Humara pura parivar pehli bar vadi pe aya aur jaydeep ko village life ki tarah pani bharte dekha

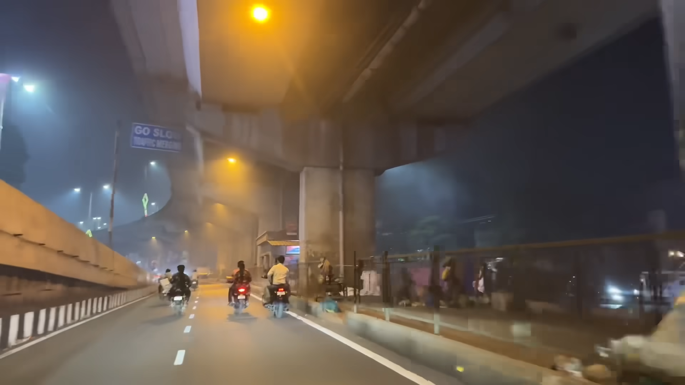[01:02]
धुआं धुआं ही धुआं, हर जगह पे धुआं ही धुआं। देखो फटाकड़ा ही फटाकड़ा, चका जाम नजारे दिवाली। तो भाई वराछा के ब्रिज पे लाइटिंग लग गई है, बहुत मेहनत करके लगाए लिए लाइटिंग, देख लीजिए।
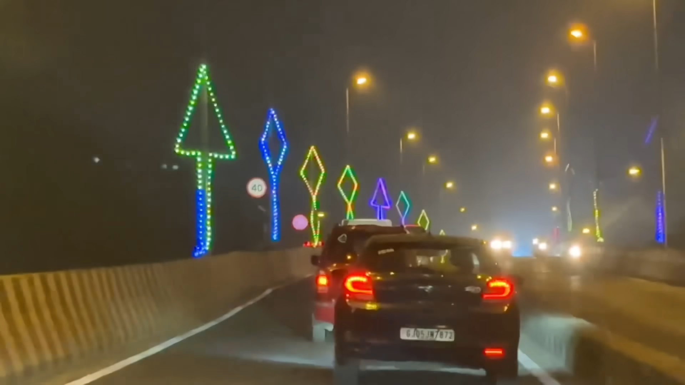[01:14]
वो फाइन, एसएमसी वालों के पास पैसा है। चलिए गाइस, तो आ चुके हैं हम लोग जगत नाका के एरिया में।
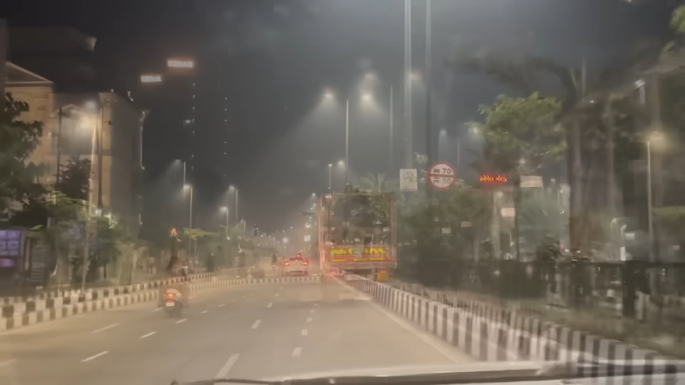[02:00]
अभी हमारे दोस्त लोग क्या कर रहे हैं उधर जाके, तो जी गांव पे जाने वाले लोग देख लीजिए, टू व्हील ऐसे जाती है भाई, सूरत से सौराष्ट्र टू व्हील ऐसे जाती है।
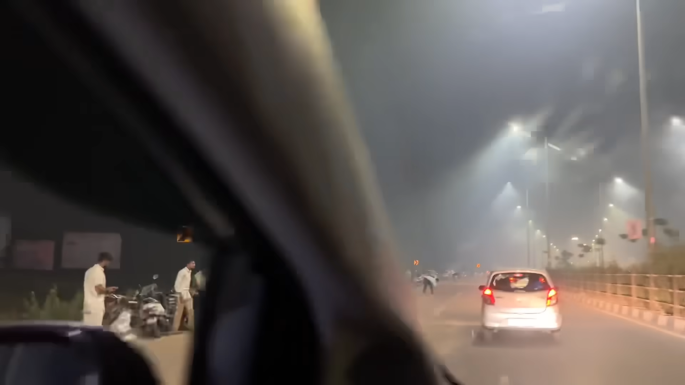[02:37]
उसने गांडा रॉकेट छोड़ा भाई, चड्डे पहन के फूल खिला है, बहुत बढ़िया।